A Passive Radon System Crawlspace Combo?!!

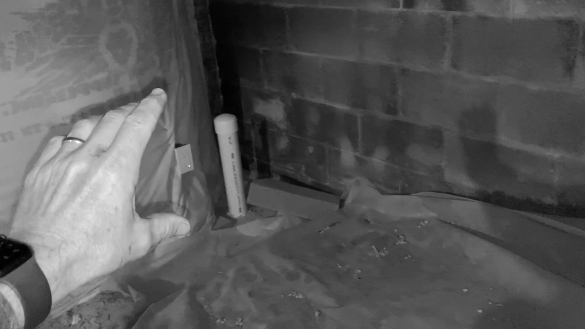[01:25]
And ideally, if we attach a fan to it, it should treat this area. I don't know if it's going to get all the way down there.
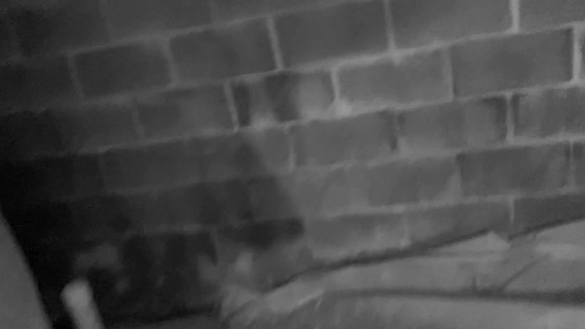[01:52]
We route pipe out that way and attach a fan.